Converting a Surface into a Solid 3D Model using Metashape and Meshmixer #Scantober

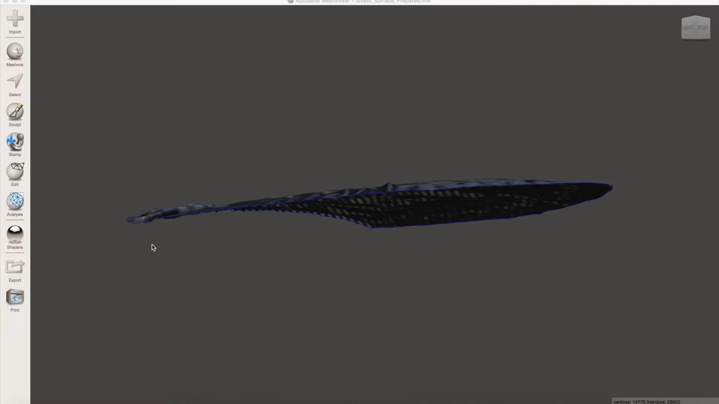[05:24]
We don't want to have any large pieces of geometry on the edges, so what we're looking at here where it's completely flat all around the sides. This looks pretty good and I'm comfortable taking this to the next step. To complete the transition from surface to solid model,
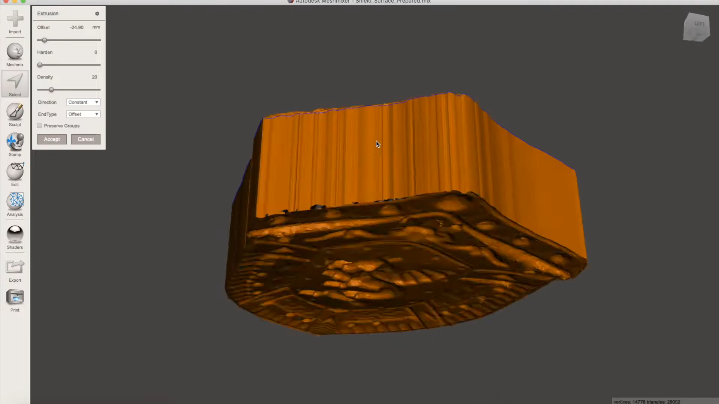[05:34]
we're going to use the extrude command in mesh mixer to bring down the base to a negative value. This will give us a large amount of material to cut away from that we can use to create a flat plane on the back of the model.
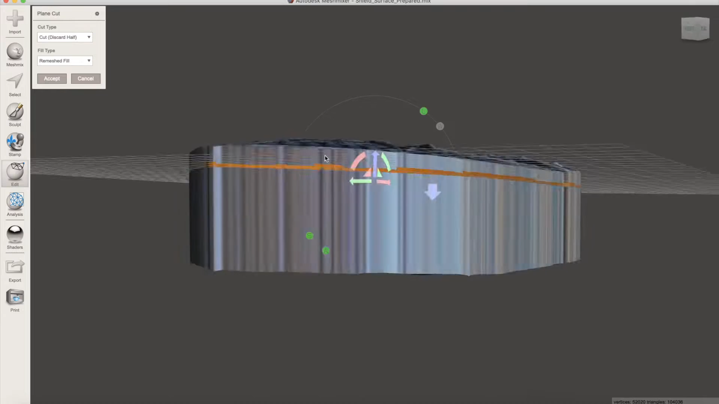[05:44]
Once we've found a nice flat plane, you can go and see that the bottom of the model has been cut flat but we still want a curved profile.